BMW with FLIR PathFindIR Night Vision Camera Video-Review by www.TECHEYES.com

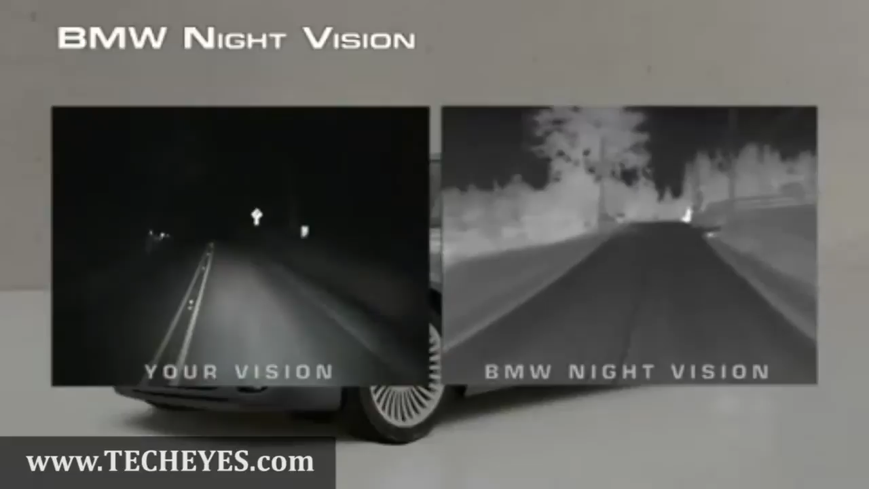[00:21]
And you can see more to either side of the road, like pedestrians, animals, or vehicles.